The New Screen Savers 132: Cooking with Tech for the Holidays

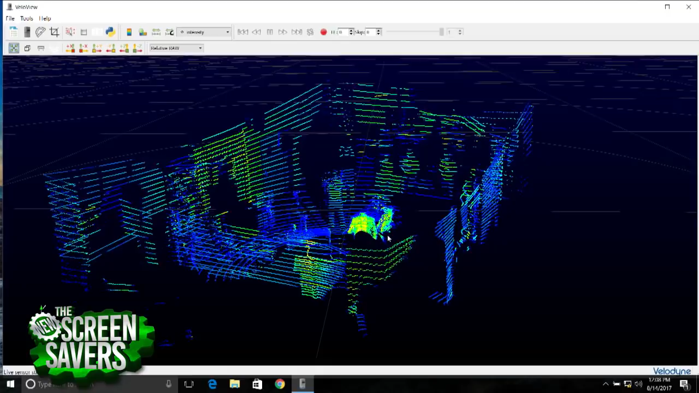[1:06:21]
Holy cow. And you've got to pump out those photons so that they can get out there and come back, and it detects the speed of light. That's what it uses to measure range. So, again, I would submit that without gallium nitride, LiDAR would not be nearly as useful, and without fast high-resolution LiDAR, right, you really wouldn't want to get in one of these self-driving cars.